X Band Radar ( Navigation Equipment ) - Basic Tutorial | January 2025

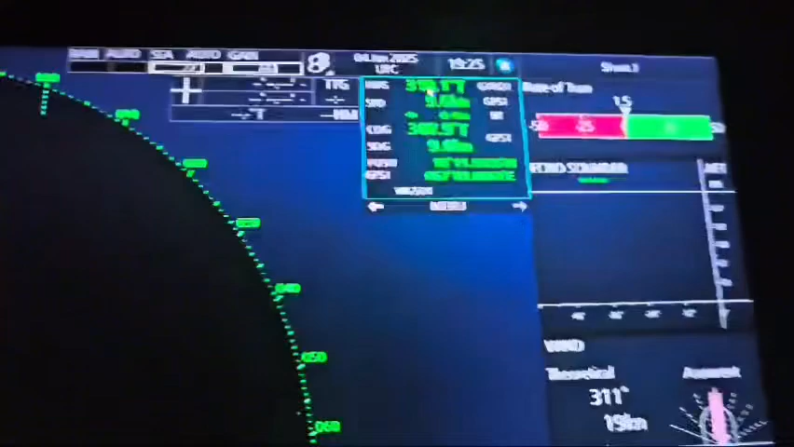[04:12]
with a lot of other things from the other systems so you have here the heading which is coming from the gyro from our gyro so I don't know if you can you see the cursor yeah so here it's our gyro heading here is speed this is speed from the GPS and
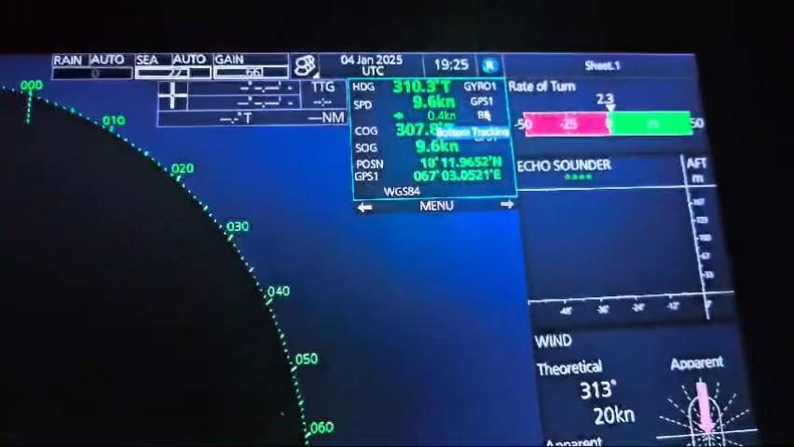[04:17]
this is bottom tracking we can always change and we must change to bottom
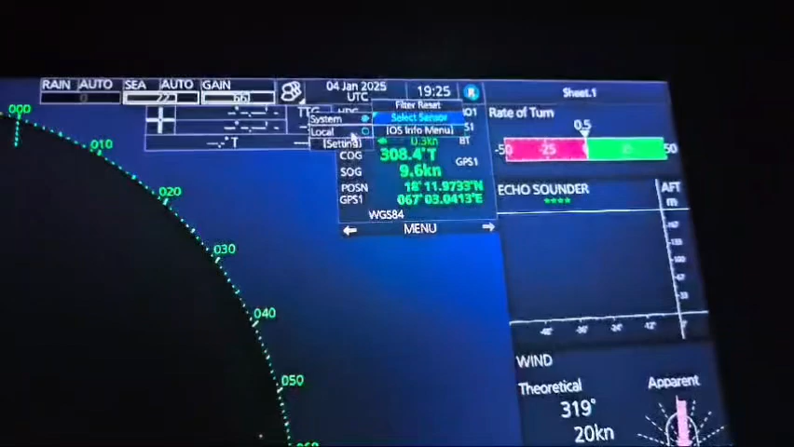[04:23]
to the water because the water must be used for collision
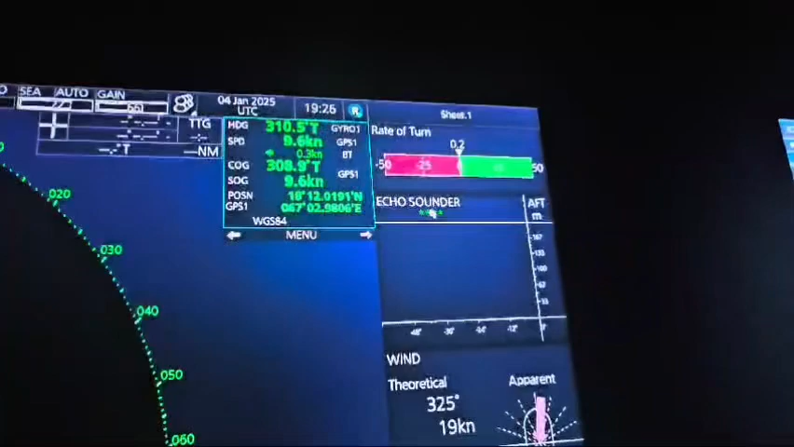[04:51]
meters so it's not calculated it will be not shown here we are able to track the
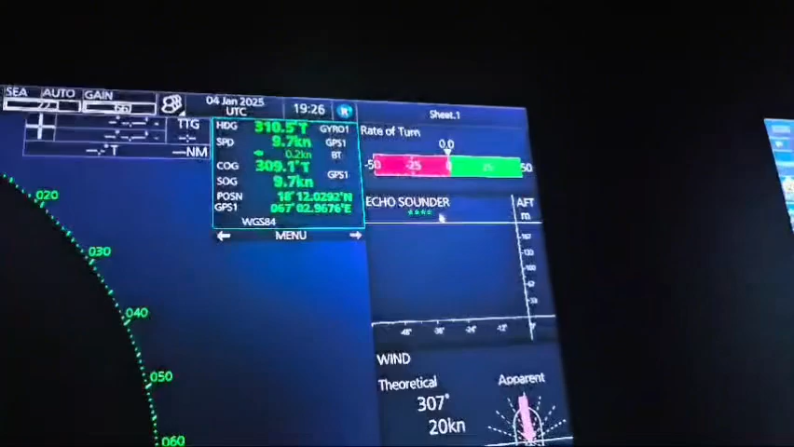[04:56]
depths up to 800 meters as well it's also our
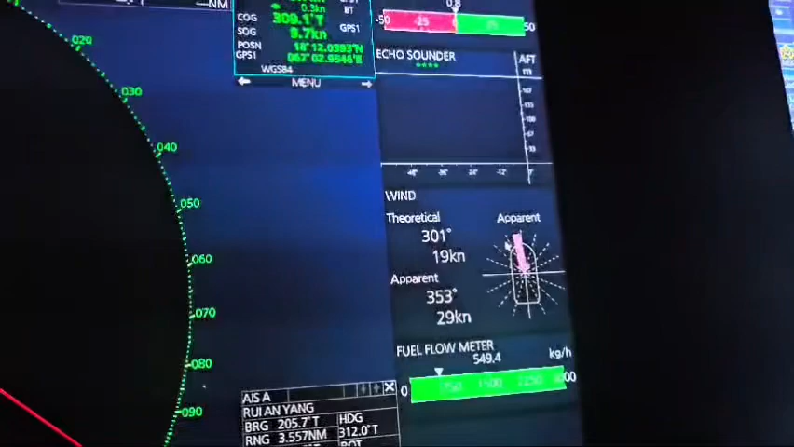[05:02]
anemometer which is equipment showing the wind so it's also fed to here so radar now on in this radar
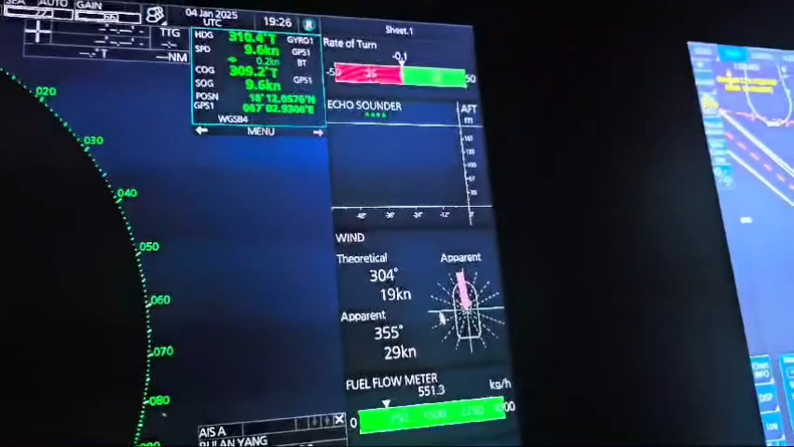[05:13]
we can see what is the present the present true and relative wind and also here it's as you see present consumption we have what we have so the other things here are which we can further explain because it will be too long to explain one by one but the most important it's how to plot the targets so we have here this target so you can
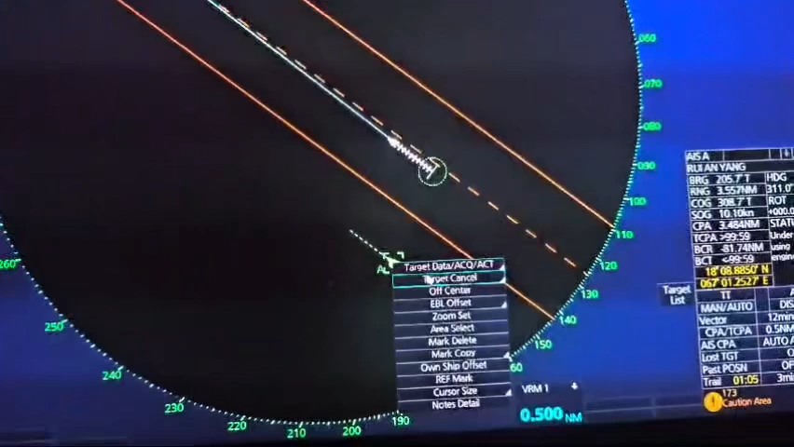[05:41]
first let's say cancel this target so you have option to cancel any target or target only or AIS only because the today in this now this modern navigation we have AIS it is forbidden to use the AIS for collision avoidance so we must be using only targets so let's say target cancel now the so now this is this is only the the
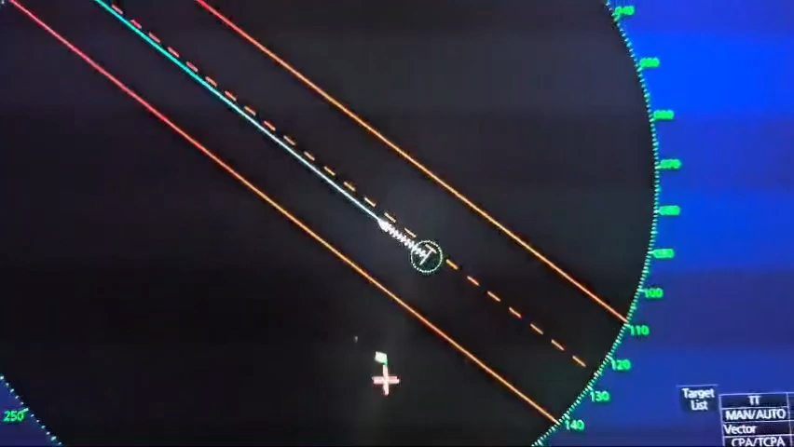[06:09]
without AIS let's say or you can here also remove the AIS and now we have only the target without any
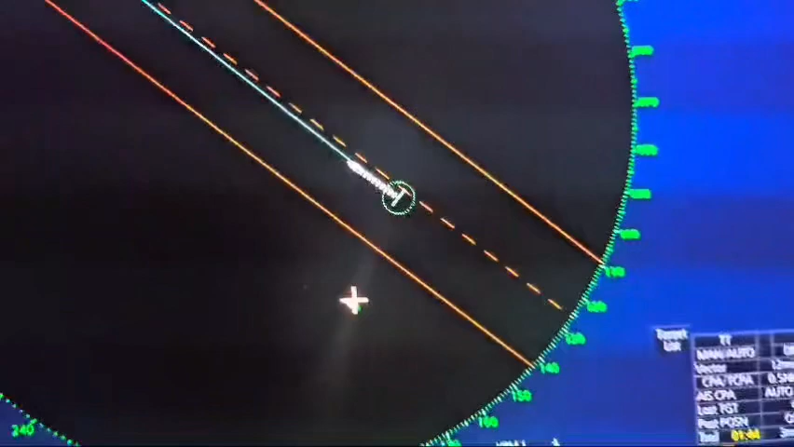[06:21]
AIS so how to plot the target just double simply double click on the target yeah double click and then we will get the the informations and
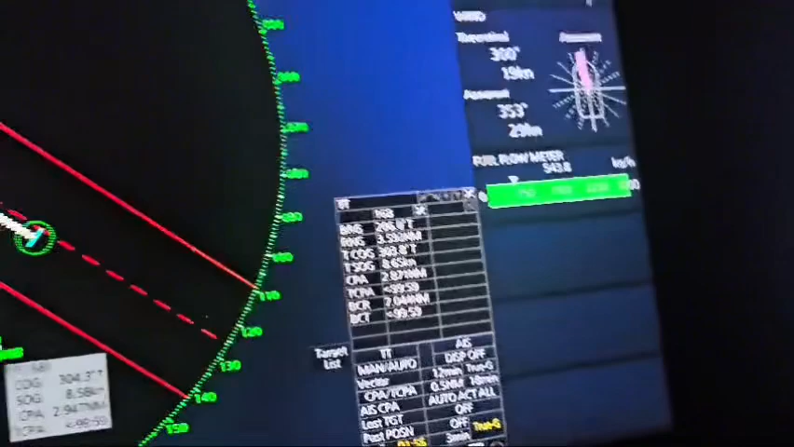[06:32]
these are radar information so this this what we have now it's only calculated by our radar so this is the true true movements of this vessel because we can all as well use the AIS which is automatic identification system but this AIS it's sending this information to us so we are not we are not calculating by our equipment on board because AIS is just what other
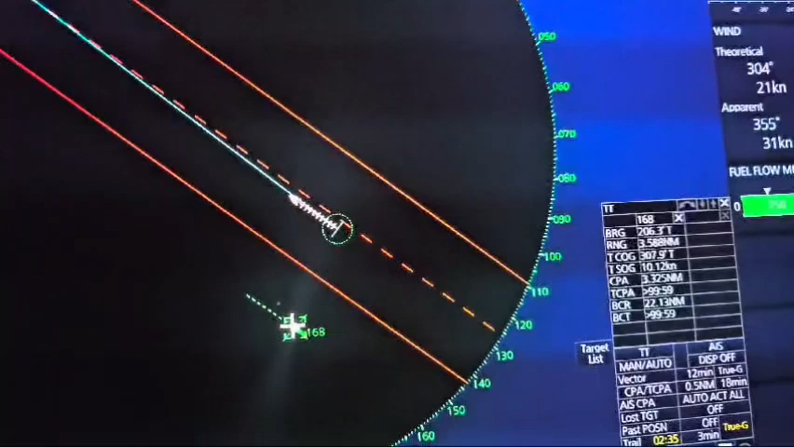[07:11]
vessel is sending to you and the the the real the real one it must be always target so it's very easy just two times to click left click on the target and here you will then get some information here so which normally which information we are getting it's bearing so we have bearing to this vessel 206 how far is this vessel from us that means range the target course over ground so that means that the true course of the vessel which is on our port side true course of the of the of the
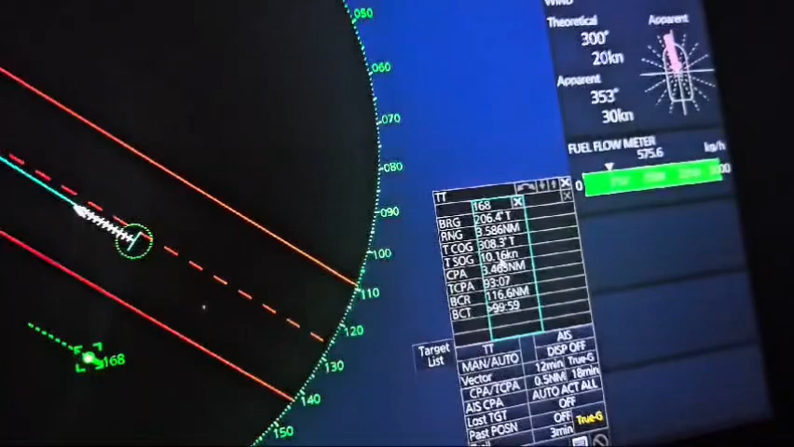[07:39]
target or target speed over ground CPA means closest point of approach so that means that how the minimum distance from this vessel when will be passing to us DCPA means time of crossing time of closest point of approach and this is like bow crossing range what this bow crossing range means this vessel is gonna cross our bow to miss pass forward of our vessel or if it's minus that means that no that means that we are